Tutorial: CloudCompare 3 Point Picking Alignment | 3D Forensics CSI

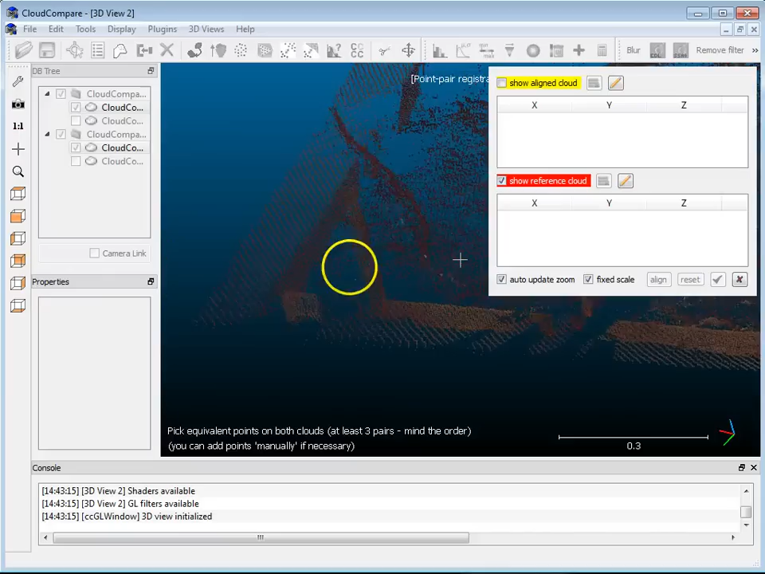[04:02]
I have to pick something decent here that I can see.
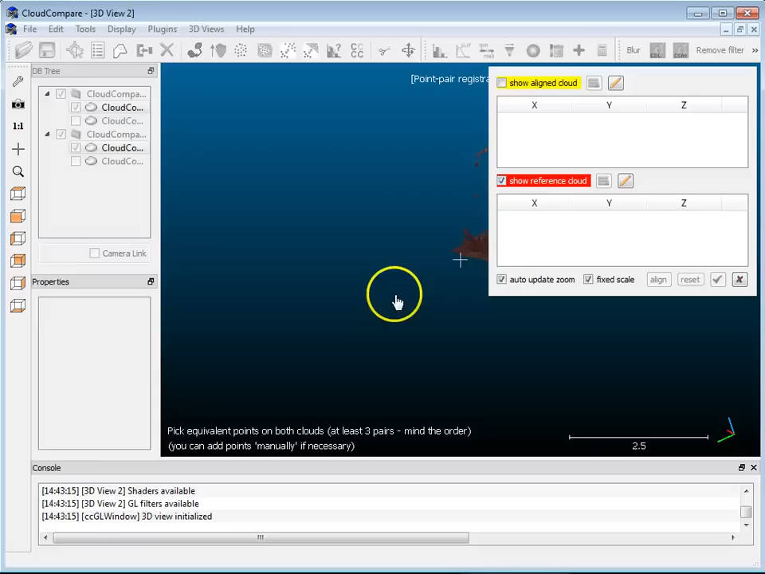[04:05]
So, I will pick a point, maybe,
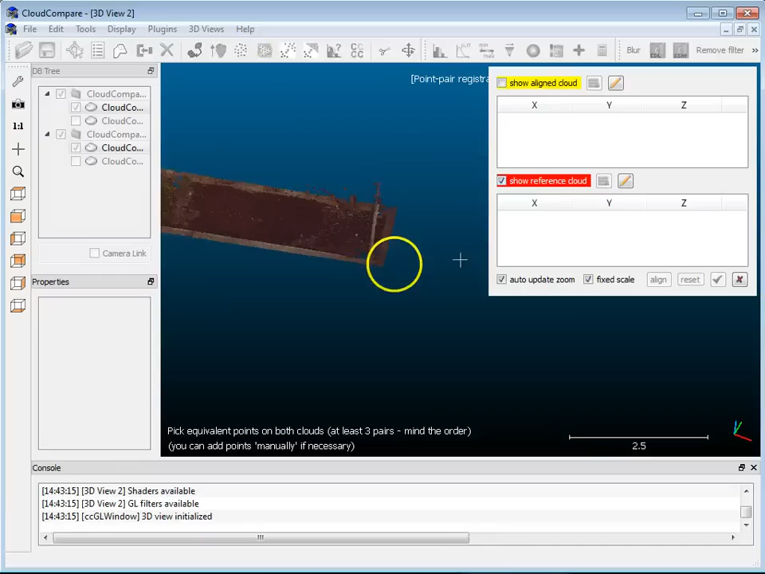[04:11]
ah, right at the front here. So, right where these two beams come into intersection here. So, I'm going to click right there, align the point right there. Okay, there we go. So, I've got a point here, R0.
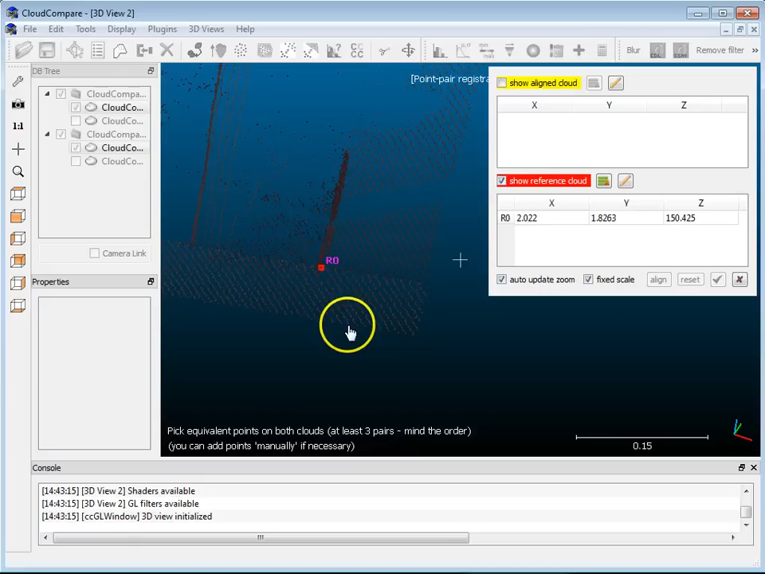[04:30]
That's my reference. And what I'll do is, I'll go back, switch to the other one, and I will pick the same point.
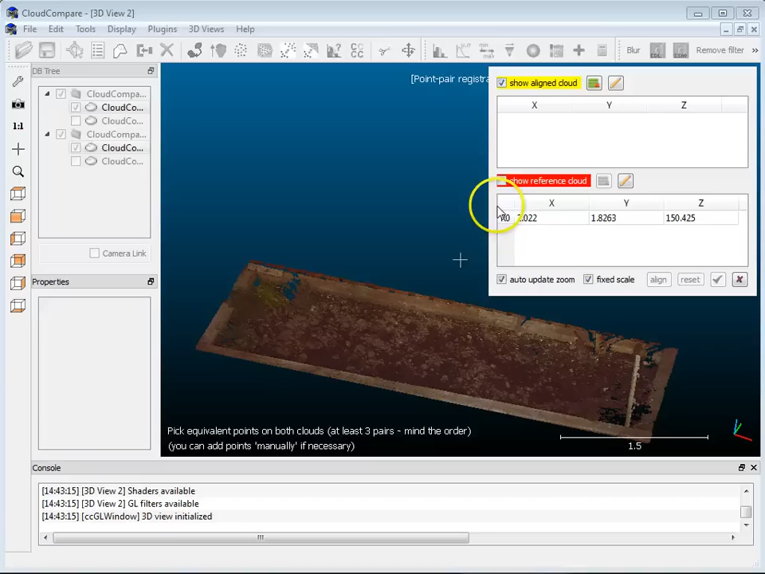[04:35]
And she's just going to look at you, it's right there. So, I'm going to go here and pick the same location.
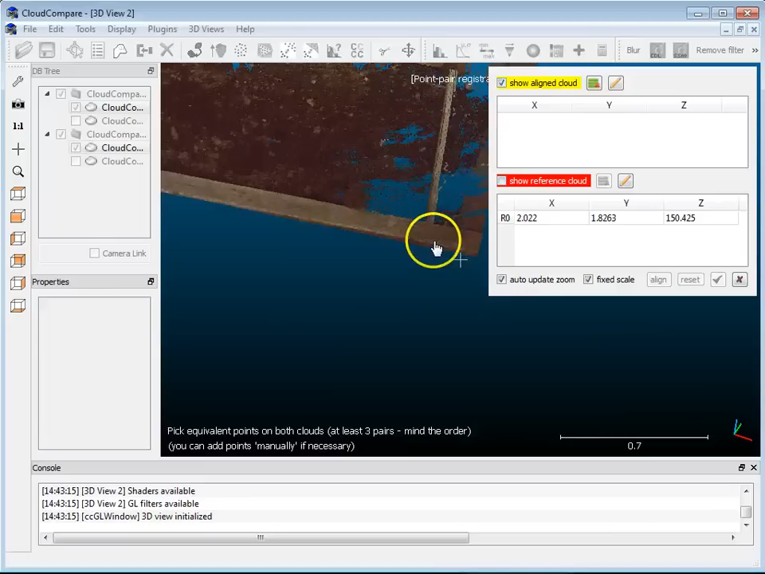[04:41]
And that one's right here. So, now I have A0. The next point I'll pick will be, oh, I don't know.
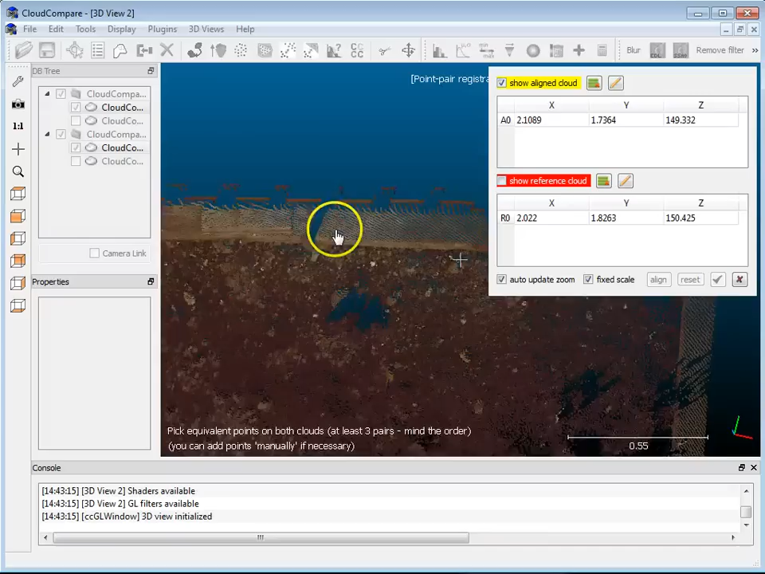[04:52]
There's a little piece of wood here. So, I think I'll pick the corner of this thing right here. A1.
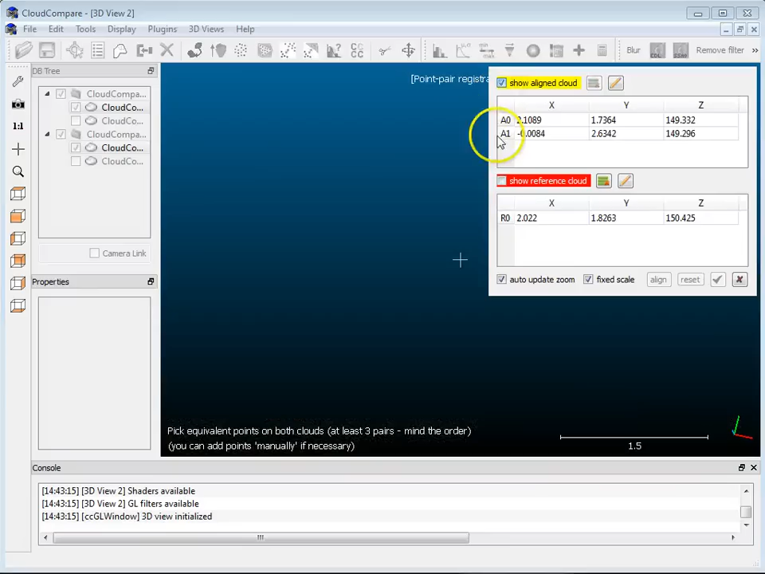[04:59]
I'll do the same in the other.
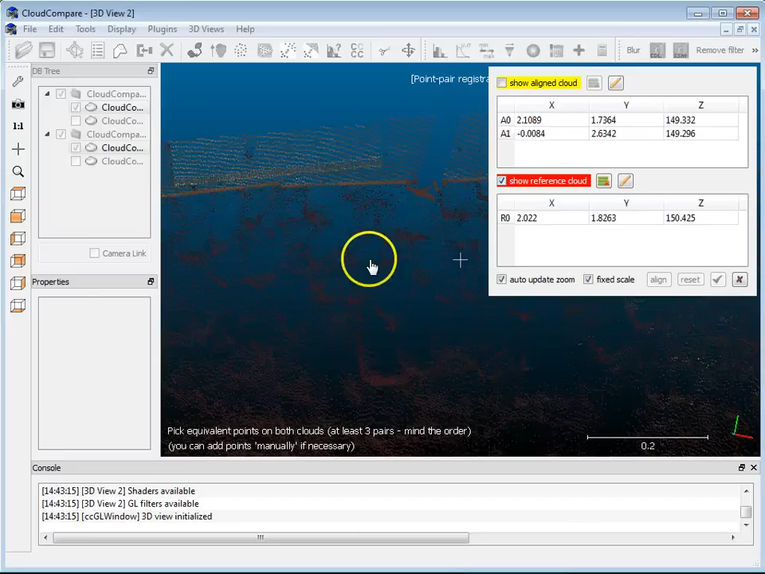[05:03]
That was right about here. Okay, and I need one more point.
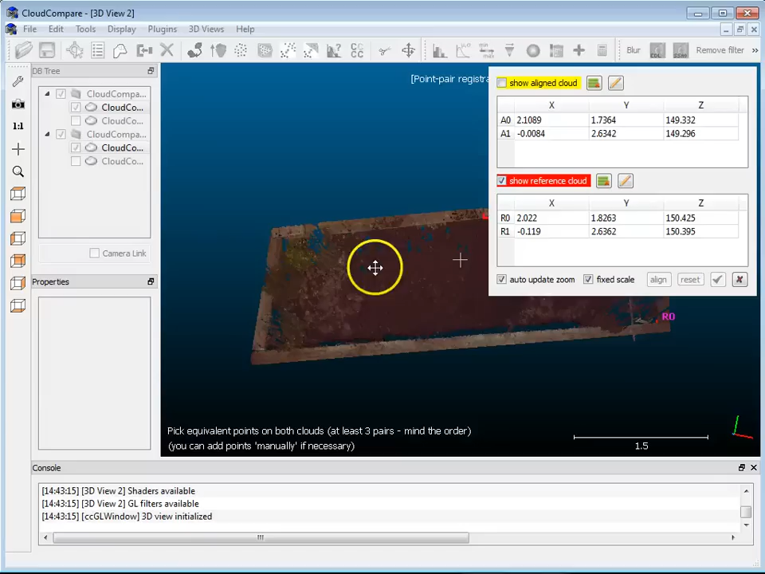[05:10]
Actually, I could pick more points if I wanted to. But I'll stick with three just to show how this works. So, I've got another piece of wood here. So, I've got this corner. I'm going to pick the base right here. And I'm going to do that same piece right over here.
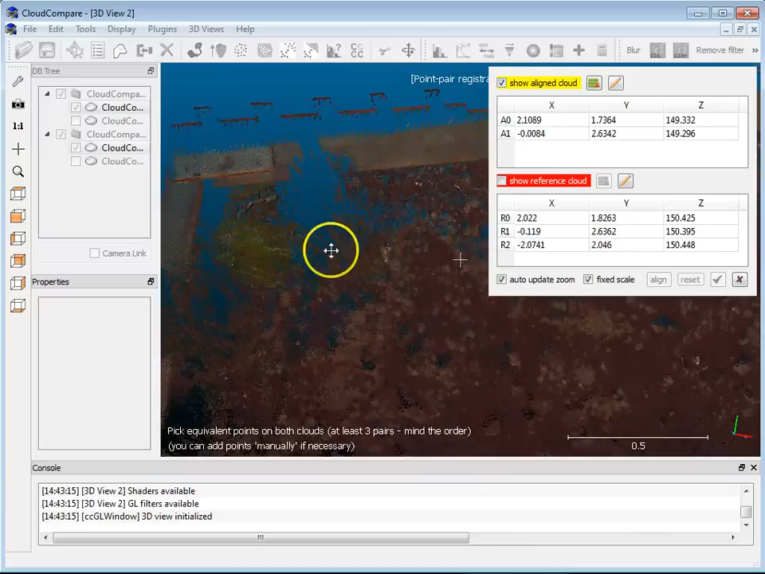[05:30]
Right over there. Okay, so I've got three. I'm going to show both. And then, I'm just going to hit Align.
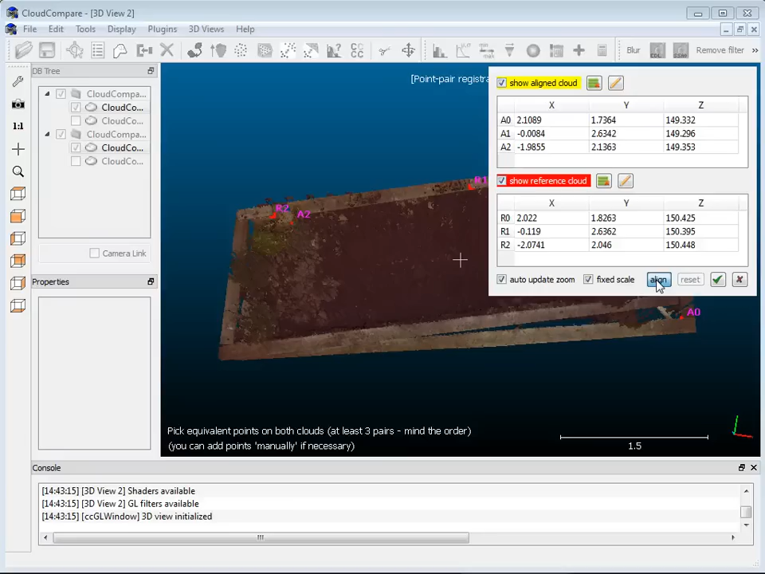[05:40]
And bang. Based on those three points, I have an alignment.
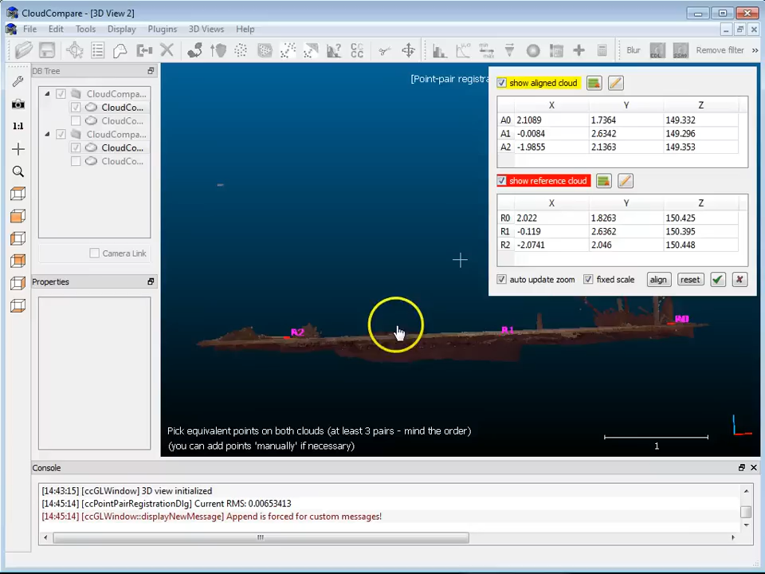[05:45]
So, if I'm happy with that, I'm just going to hit the Accept check mark here.
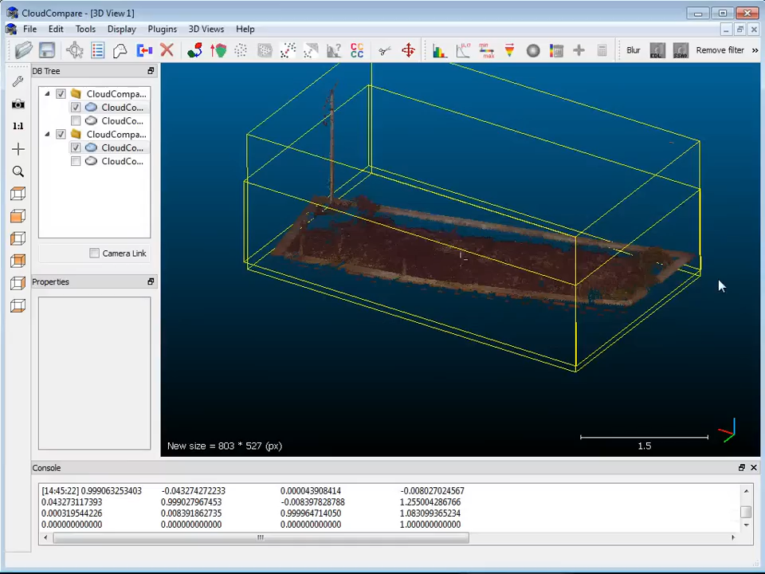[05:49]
And there you go. I've got the two point clouds aligned.
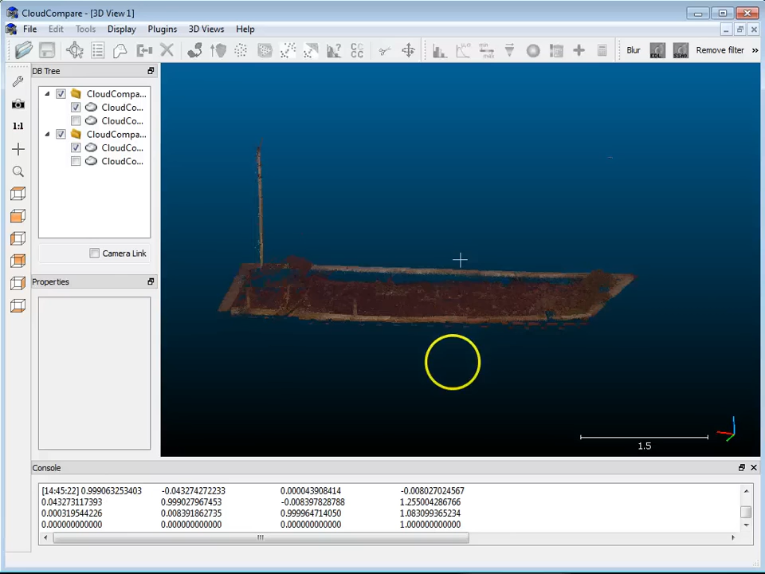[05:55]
And if I had picked more points, that could potentially give me a better result. But in this case, you can see that's not too bad.
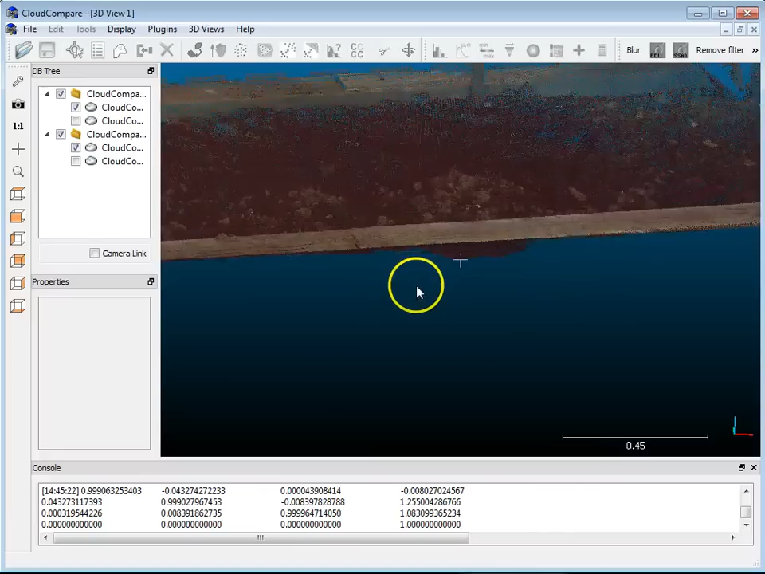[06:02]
So, if I wanted to do the analysis now, the deviation analysis, that is also possible. I can click on the two point clouds.
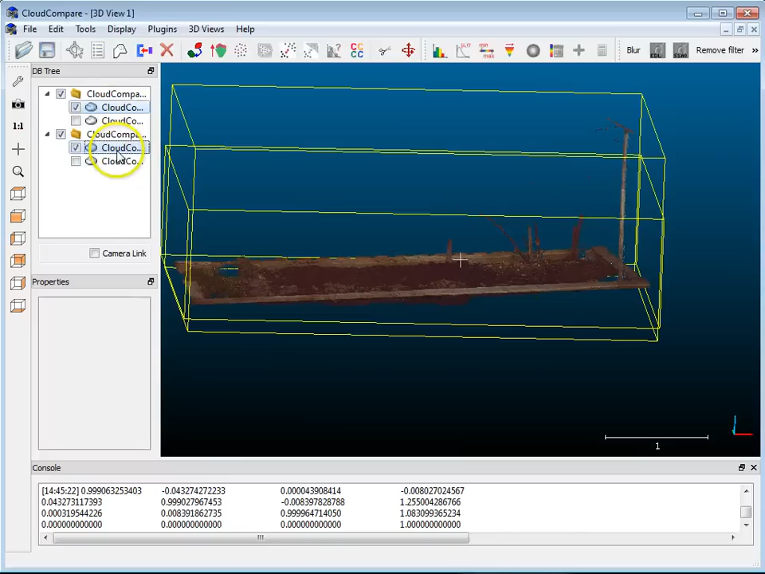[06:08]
And I can do a cloud to cloud distance. You can choose which one is your reference, which one is your compared.
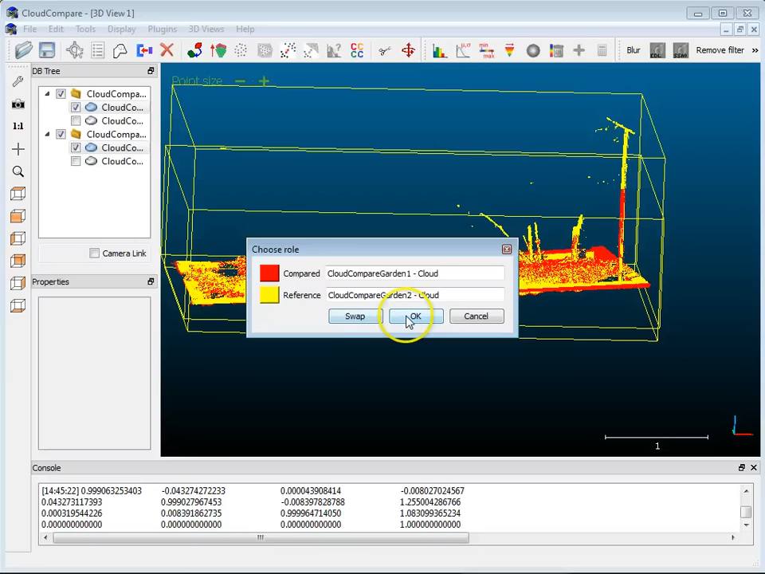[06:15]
I'll leave it with the default. And with this, I'm going to choose Octree Level 8 and hit Compute.
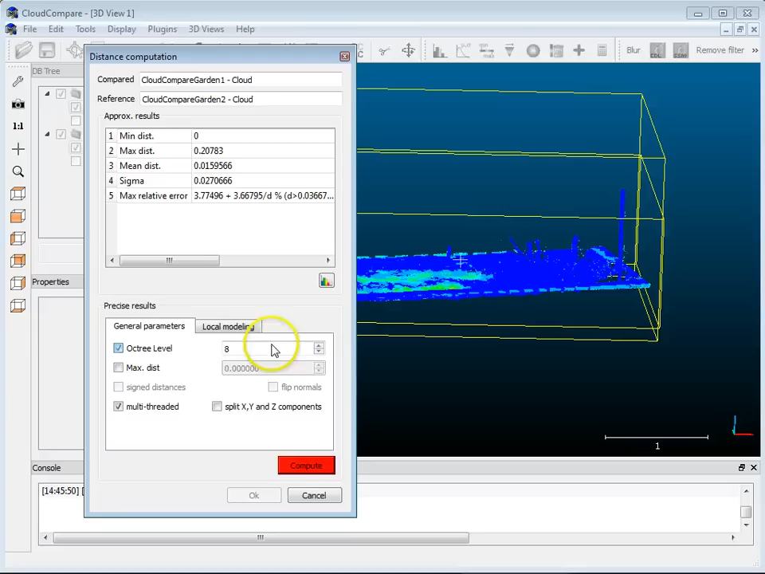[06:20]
And hit OK. I'm going to set that.